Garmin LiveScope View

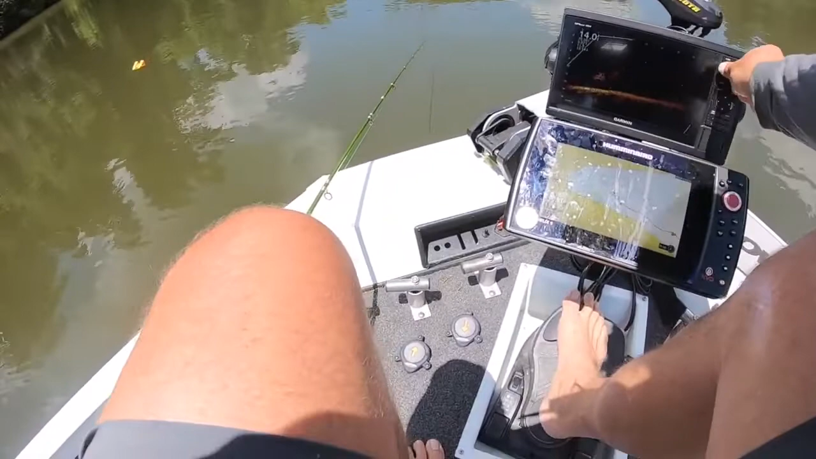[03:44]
I don't get too excited when I see stuff like that it's obviously very small compared to the crappie a lot of times you can see crappie follow around bait fish but right now I'm looking at you know these darker areas right in here I think there are fish there's one sitting under a branch and those that's how you target those fish as you're looking for bulbs essentially you know what's funny about live scope is some days it's better than others I think you
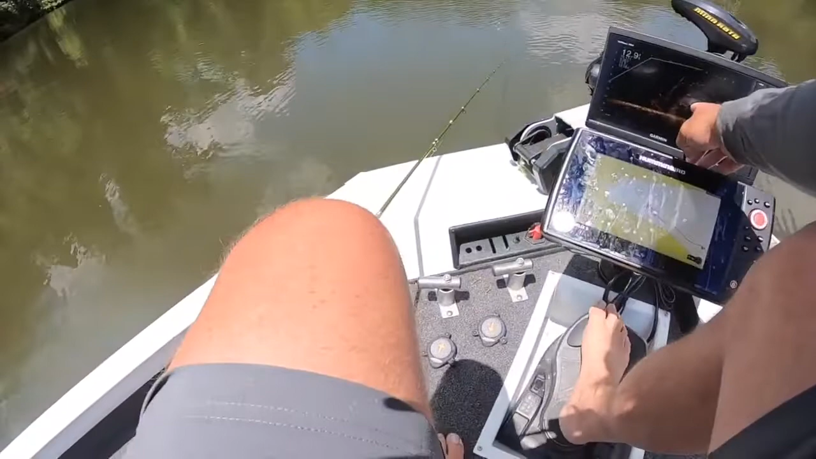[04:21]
this this little group right here and what that means is we've got 10 feet in the direction so it's 10 feet it's about right here is where those fish are at right now and a lot of times what we do at this stage is we're just making sure that we are at the right depth with our bait so if me and wait are in the boat or whoever let's see if I can see I'm really shallow see I'm way up there on top I watch this